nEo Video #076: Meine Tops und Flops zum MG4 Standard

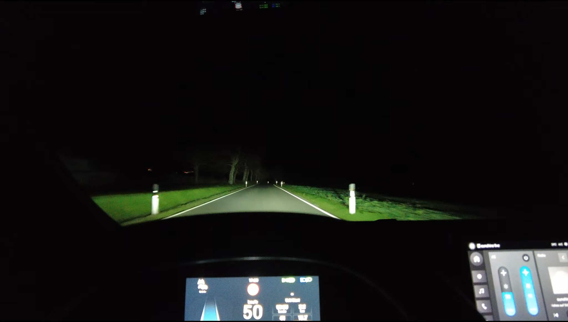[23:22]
ist mit den LED-Scheinwerfern und dem Fernlichtassistent, wenn das hier eingestellt ist im Menü, habt ihr eine Unterstützung, eine Assistenz, die euch das hier einschaltet, wenn ihr fahrt.
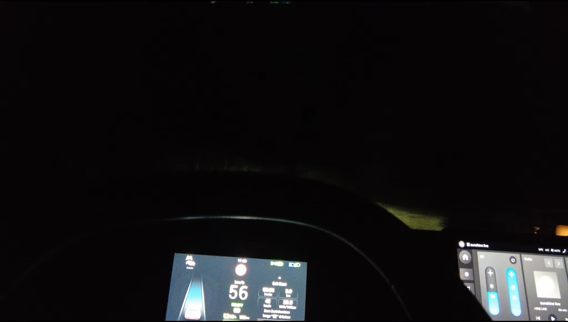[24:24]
Oftmals stelle ich die sogar auf 1, weil ich einfach befürchte, dass der vor mir fahrende oder auch entgegenkommende geblendet wird. Und hier sind zum Beispiel noch ein paar Häuser zum Aussiedlerhof. Auch hier könnte es vielleicht jetzt abblenden, aber ja, das sind jetzt auch ein paar Schwächen natürlich oder ein Flop, wo ich sage, hier sollte auf jeden Fall nochmal nachgearbeitet werden. bin, das Fahrzeug läuft und ich habe jetzt zwar den